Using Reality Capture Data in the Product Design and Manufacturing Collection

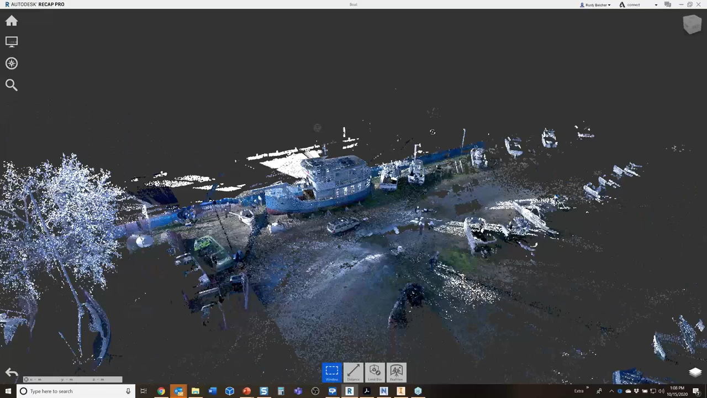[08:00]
I live in a community by the ocean, and right around beside my house, there is a big dry storage yard where some people keep their boats. There's a marina near my neighborhood.
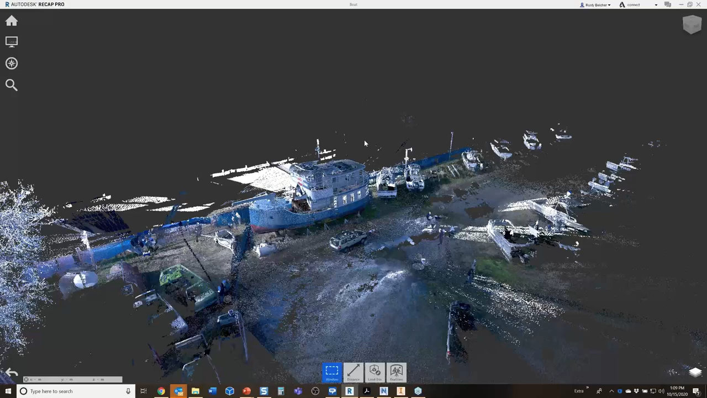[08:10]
So I went back there, and I saw this old beat-up hulk of a ship. And I thought, man, there's a good scan. Let's scan that, and we'll make that part of the class. So I didn't know it at the time, but this ship is called a Florida Bay Coaster. It is a houseboat, but it's also classified as a small working ship. So it's an incredibly large and robust houseboat. In doing some research about this vessel,
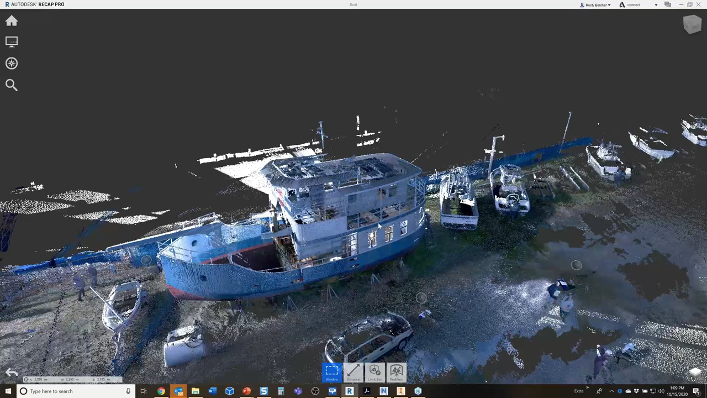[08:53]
I came to find out that Billy Joel purchased the second hull of the – this is a 55-foot version. Billy Joel purchased the second hull of the 60-foot version of this particular hull design. And I'll tell you a little bit more about it as we go through,
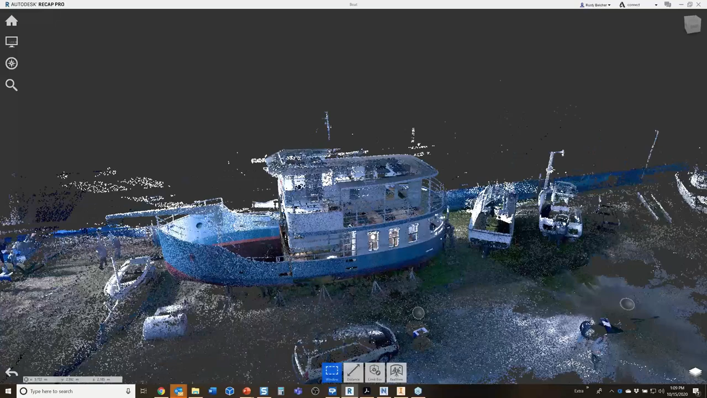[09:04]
but I also got a chance to talk with the marine engineer who designed this boat. And during my research, I called him up and asked him if he had any AutoCAD drawings for it.
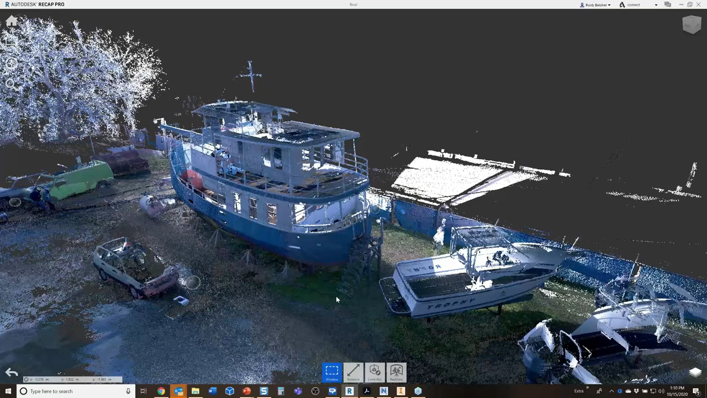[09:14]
And he actually gave me these old handprints of this drawing he designed back in the 70s.
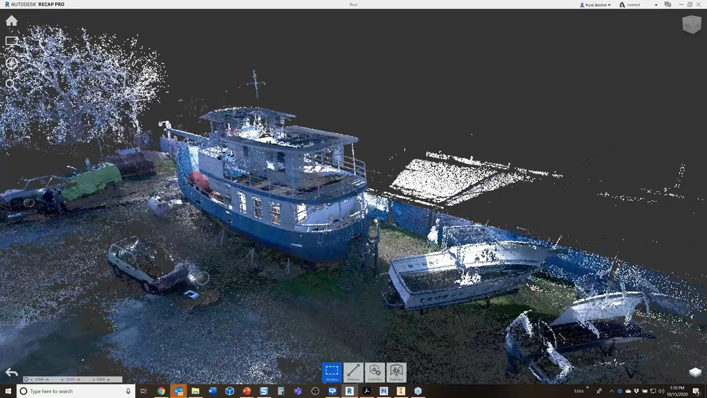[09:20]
And I'll show you what I did with those coming up. But Recap, really, Recap catches the raw scan.
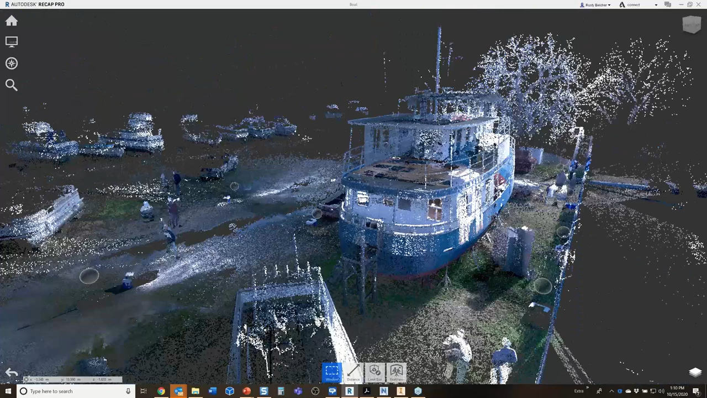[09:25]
We take the scanner out in the field. We make our scan. We bring it back in. Now, there might be a little translation that you have to do to get the scan into Recap. That depends on what scanner you're using. I used it, just in case somebody's going to ask, I used the BLK360. So – and the workflow I used then actually brought the scan into Recap almost natively.
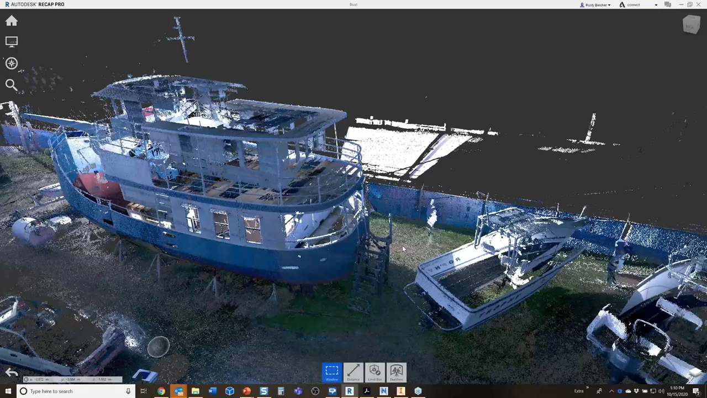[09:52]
So that's what I used to create the scans that you're seeing here. But with Recap, one of the main things we do with Recap is we need to set up the coordinate system
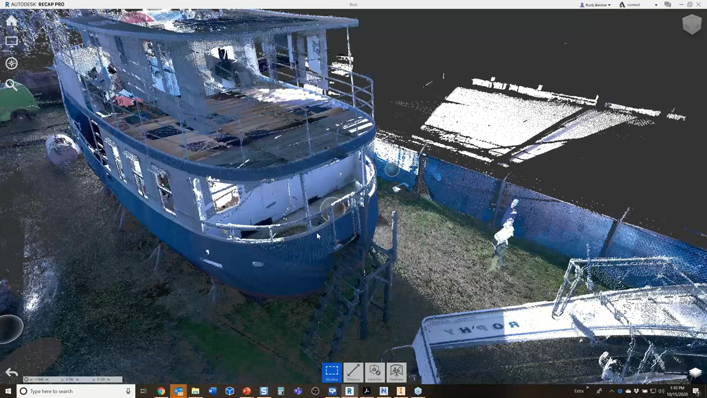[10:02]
in the real space so that it matches the coordinate system in our CAD space. And that's one of the main tools you use Recap for. Now, I'm going to do this fairly quickly.
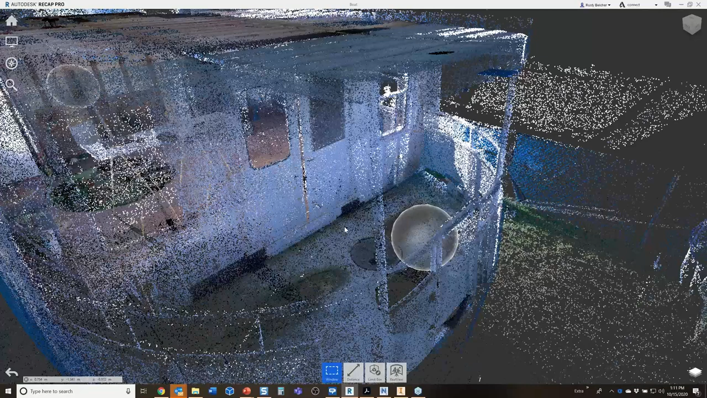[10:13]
And if you have more concerns or if you're more interested in what Recap does and how it works, then you might want to look at some of the previous recordings that we've done on this particular subject.
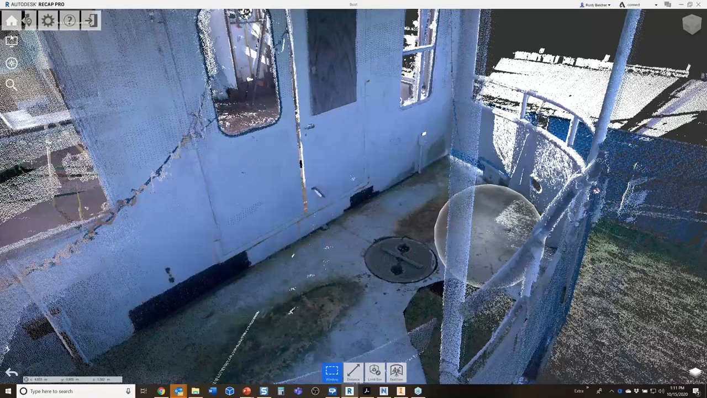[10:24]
But I'm going to come up here and update my origin. This allows me to place the origin wherever I want it. In this case, I've already got it here. This is on the center line of the boat. I've got it set up there. I'm going to hit the tab button so that I can manipulate the coordinate system. In this case, I've got it already set up where I want it. So X is pointing forward and Y is pointing outboard. But I could adjust this if I want.
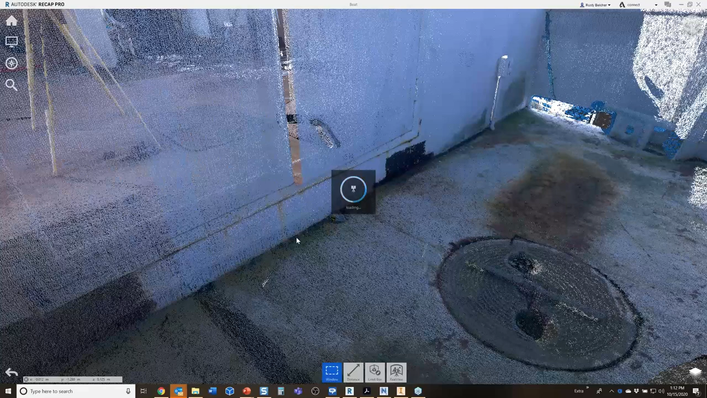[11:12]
And now this is the coordinate system for the particular scan I'm looking at. It's important you realize that the UCS or the coordinate system would be set by the very first scan that was done in the design.
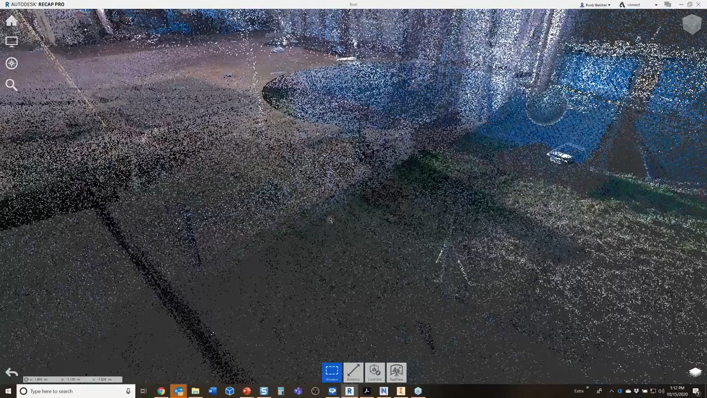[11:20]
So before I moved it, the scan was over here in the middle of this particular scan.
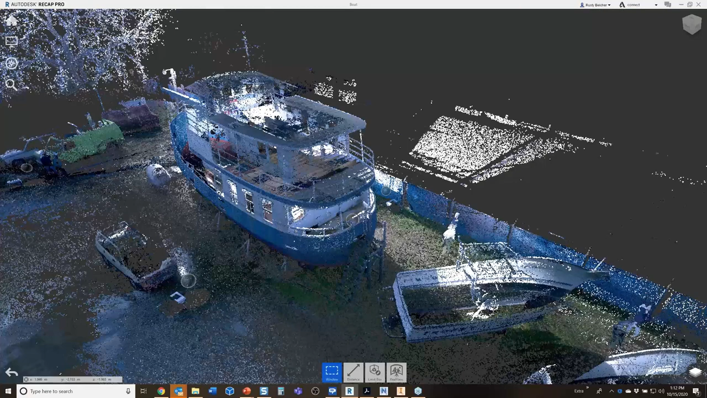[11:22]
This was our first scan of the boat that day.
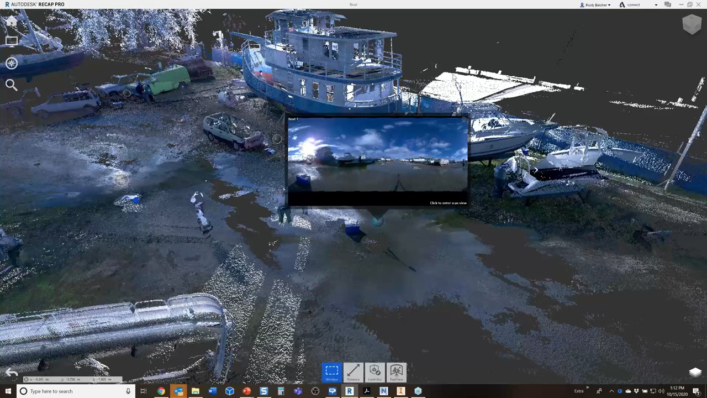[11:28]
So you can move the coordinate system back up in space.
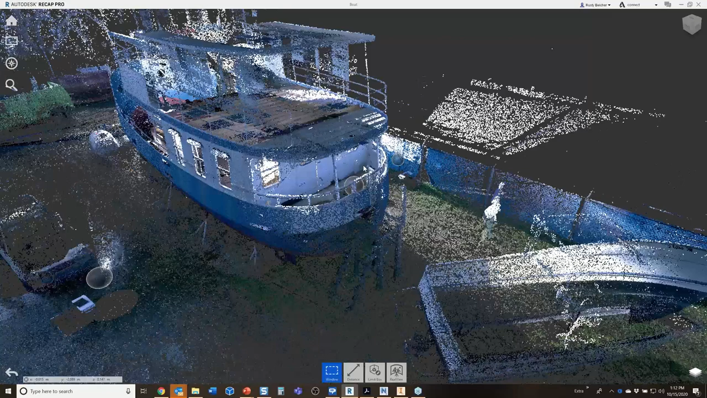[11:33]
The next thing you really want to focus on is getting the design clean. You know, you don't want to take all these points over to Inventor.
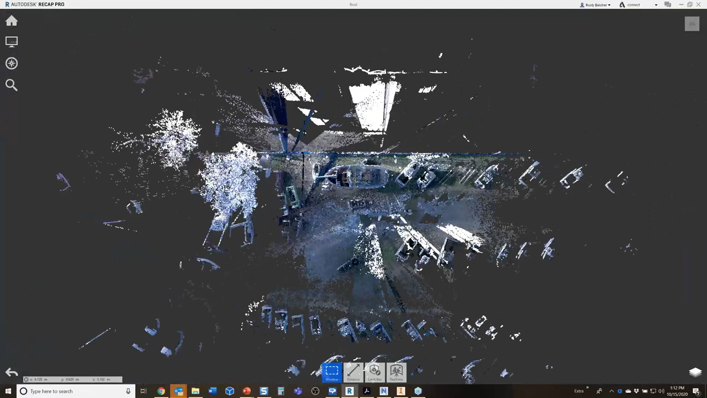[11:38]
You really don't want to do that. So there's a number of ways to really quickly come in and clean up the scan.
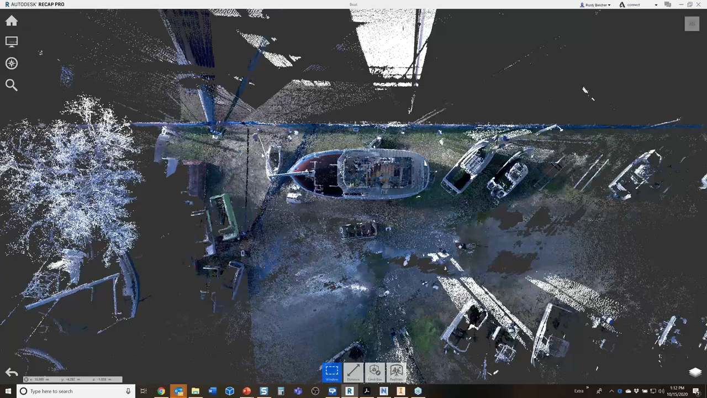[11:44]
I'm just going to do a quick little boundary, a little window selection.
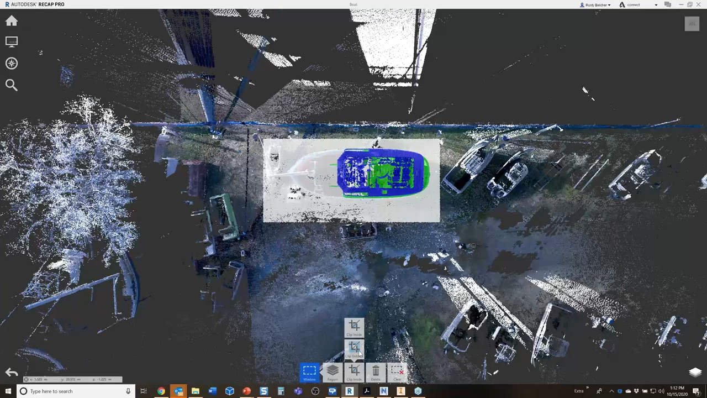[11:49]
And I'm going to clip the outside of this just to kind of, again, simulate the fact that I can get rid of points.
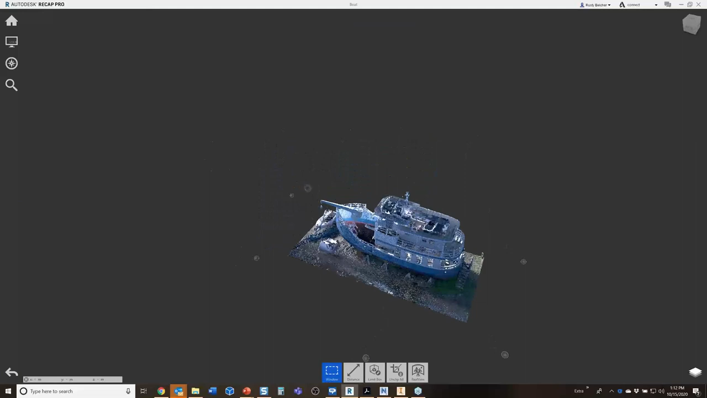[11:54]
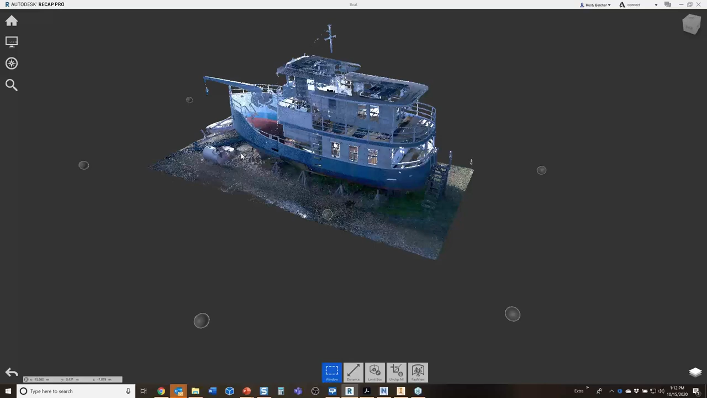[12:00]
And really, I should get rid of all of the ground planes and all of the jack stands and even this old rickety stairwell that's in the back of the boat so you can climb up on it. But I should get rid of all of that before I take the data over to Inventor.
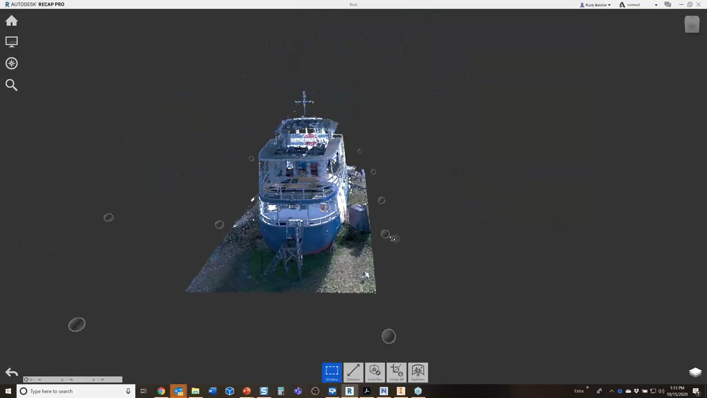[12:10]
A recap also allows you to come in and add scan regions.
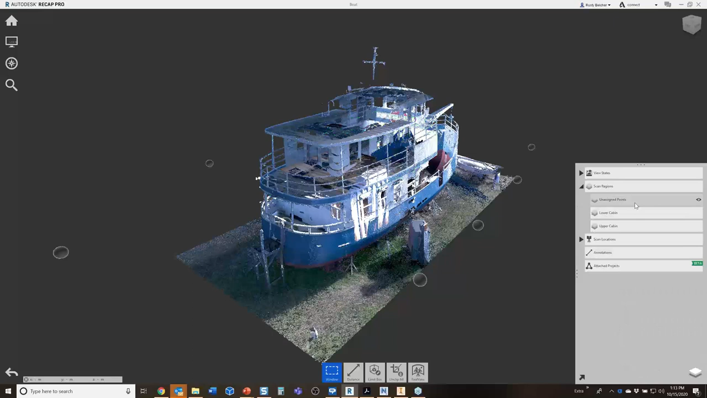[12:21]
So if I wanted to, I could come in and I can highlight the lower cabin, the upper cabin. So basically, if I hide the upper cabin points, you can see into the upper cabin.
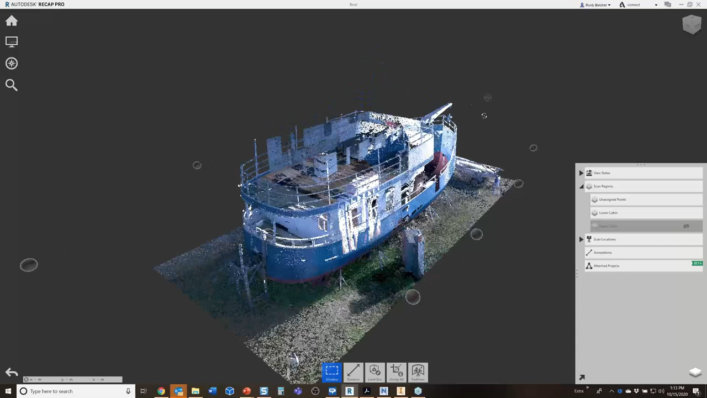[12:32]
And if I hide the lower cabin points, you can see that. So you can add layers.
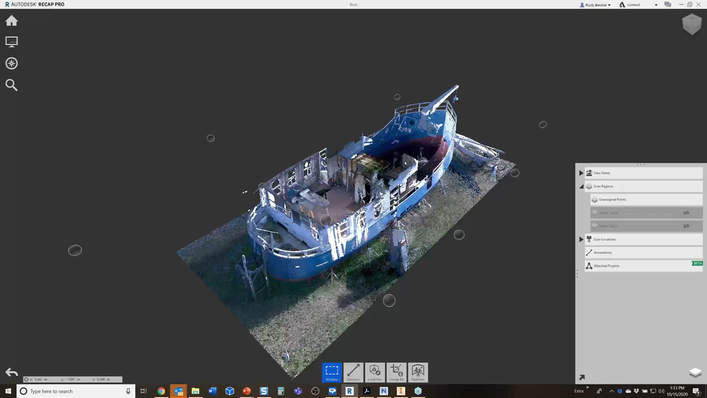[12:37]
You can add a layer scheme into your design with recap. And just like I selected the points to delete them, I can select them to place them on a region or a layer. So you can organize your cloud very easily before you send it over to your CAD system. Now, once this is done, once you have the cloud cleaned up and oriented the way you like it, then you can come over to the export tool and you can export it to a file type.